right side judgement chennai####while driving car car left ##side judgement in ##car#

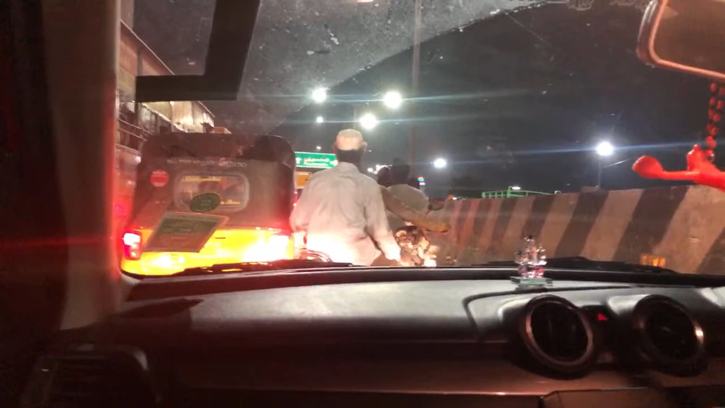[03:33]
அதனால் வந்து செகண்ட் கியர் உடனே நீங்கள் மாற்றிக்கணும், வண்டியை கண்ட்ரோல் பண்ணி செகண்ட் கியர் உடனே மாற்றிக்கணும், சரிங்களா?
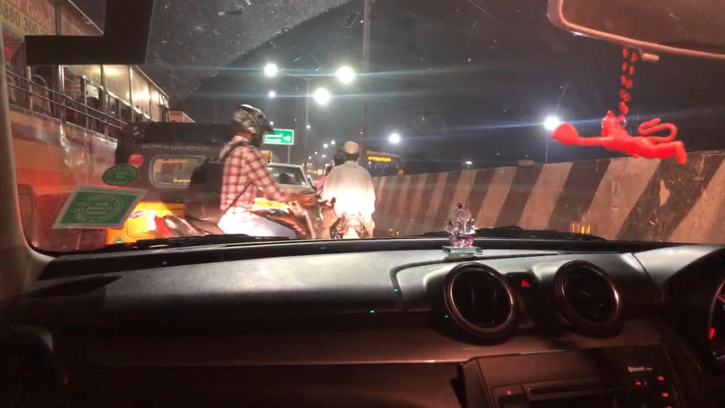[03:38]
ஸோ விவாஸ், நீங்கள் பார்த்துருப்பீங்க அதாவது வந்து ஃபுல் டிராஃபிக்கு, பம்பர் டு பம்பர் டிராஃபிக்கில் தான் ஓட்டிகிட்ருக்காரு.
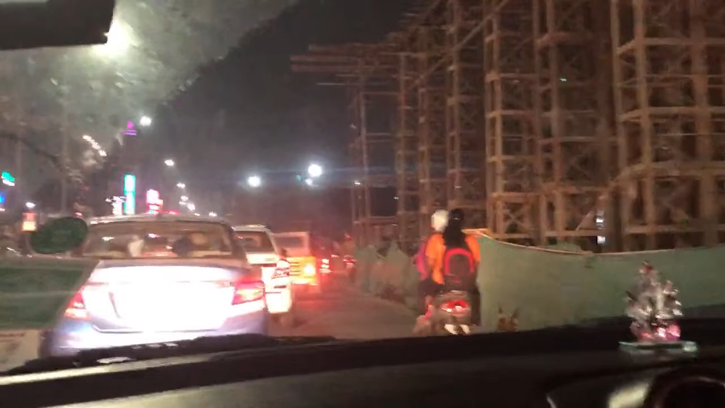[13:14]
ஸ்லோ டவுன் அப்படியே லெஃப்ட்டுக்கு வாங்க, கொஞ்சம் கொஞ்சமாக போயிட்டு போயிட்டு அப்படி நேராக போங்க. அந்த வண்டியை பாருங்கள், சைடில் லைட்டாக பார்க்கணும்,
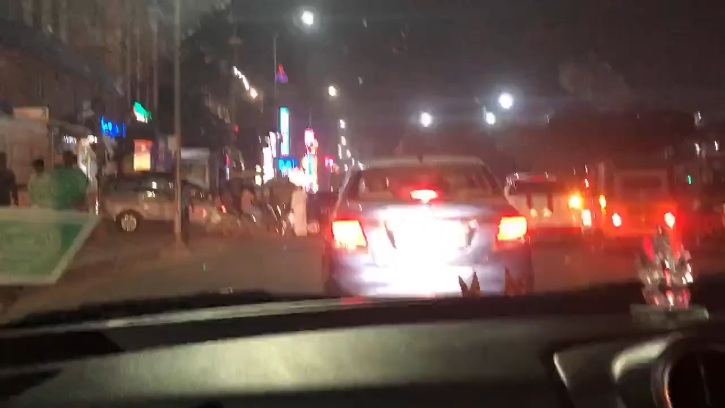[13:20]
அதுக்கப்புறம் முன்னாடி தான் உங்கள் பார்வை ஃபோக்கஸ் எல்லாமே முன்னாடி மட்டும்தான் இருக்கணும், பின்னாடி சைடில் நீங்கள் பார்க்கக்கூடாது.
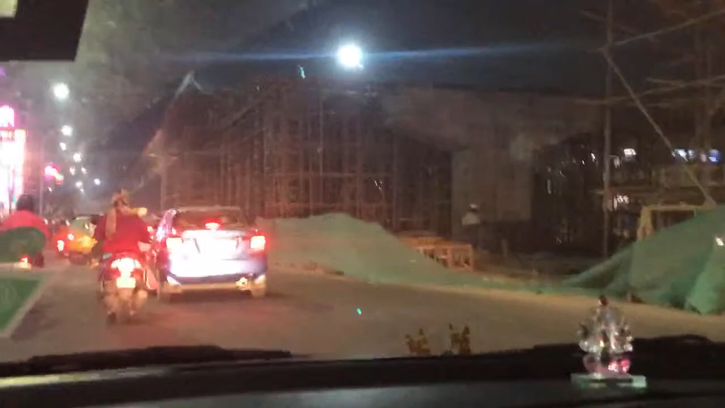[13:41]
ஹாரன் யூஸ் பண்ணால் நீங்கள் கவலையே படக்கூடாது, சில இடத்துல நம்ம ஹாரன் யூஸ் பண்ணியே ஆகணும். ரோடு வந்து பார்த்தீங்கன்னா உங்களுக்கு பள்ளம் மேடாக இருக்குது.
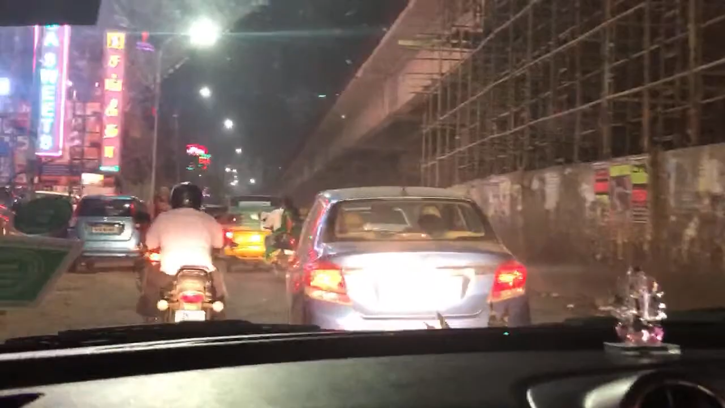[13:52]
ஸோ பார்த்தீங்கன்னா தெரியும் ஜிக்ஜாகாக இருக்குது, இந்த இடத்துல வந்து ஸ்லோவாக கண்ட்ரோல் பண்ணி அப்படியே போக வேண்டியதான்.
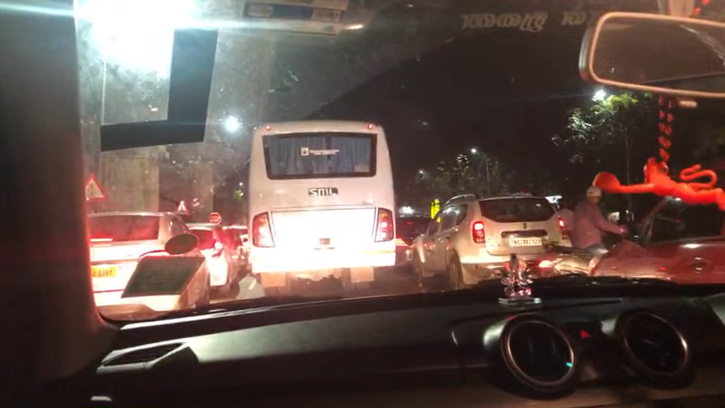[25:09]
அவர் வந்து அப்படியே வந்தால் நீங்கள் இங்கே நிற்கணும், சேஃப்டி தான் உங்களுக்கு.